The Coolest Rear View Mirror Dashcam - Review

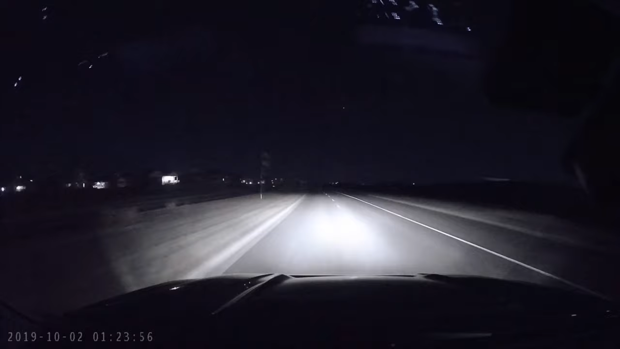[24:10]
now in this particular clip you can see how bright the camera actually makes the road with normal lights i just turned my brights on but as you saw before they were my regular lights and in real life they're really not that bright so the camera actually does brighten up the picture a lot
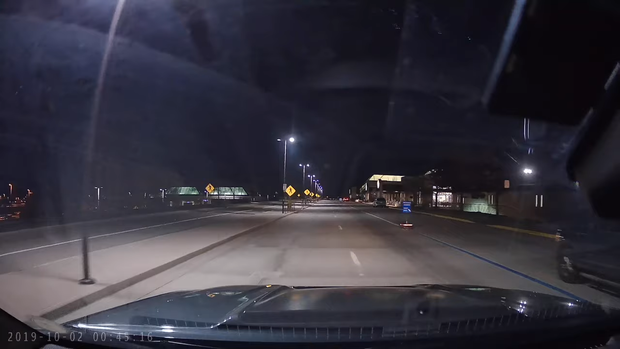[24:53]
now this is all video footage coming from the rear camera as you can see we're coming down the same stretch of road as the first video there's no no lights and as you can see how dark it is and then the light that does come on that's just for my brake lights so